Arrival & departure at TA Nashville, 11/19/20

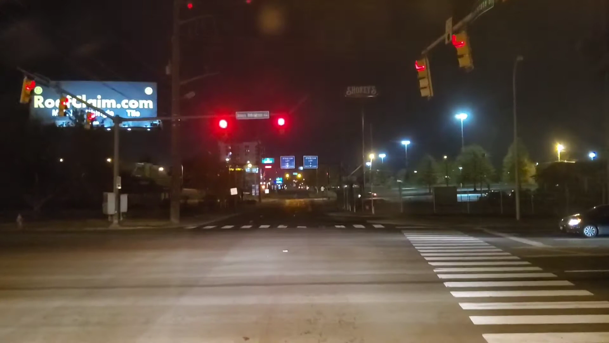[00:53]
To I-24 east toward I-40. See what it is that I'm trying to get to here. Oh, come on. There we go. I'm supposed to be going to a TA, I thought. Is that where we're going? What on earth? I don't know. Supposedly we're at our TA. Turn right at the traffic light. Then take the second right. Supposedly there's a TA over here.
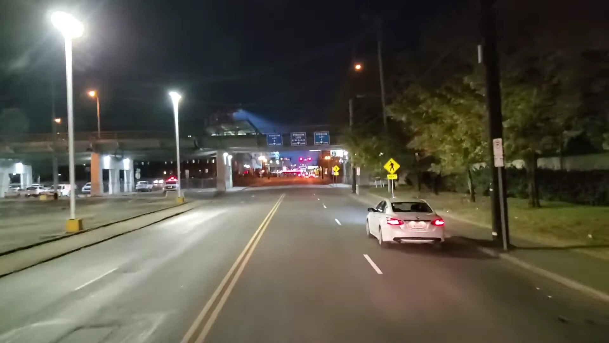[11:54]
You know? I don't know. How many turn lanes do we got?
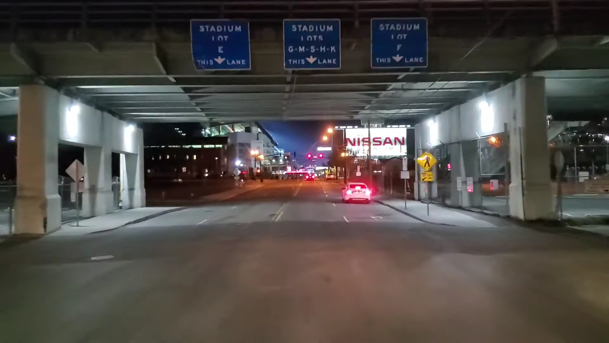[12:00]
I guess we got this one. But yeah, like warm food, you know, getting in the winter and the cold and all that. Turn left of the traffic light, then take the second right.
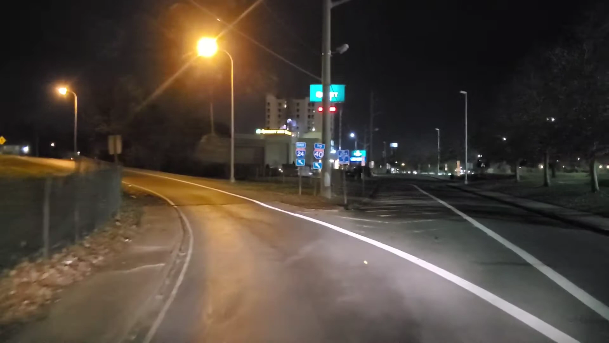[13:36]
Take the ramp on the left to I-2480. Okay, three quarters of a mile. Keep left to I-2480.
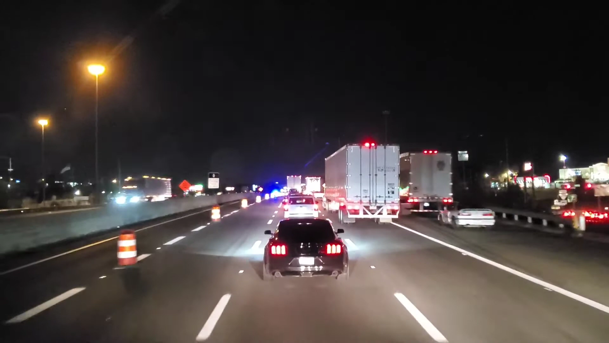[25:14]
Hmm. Let's see. There's a car and a couple of trucks on the shoulder. And emergency flashers on the left. So, I don't know. I guess that was that.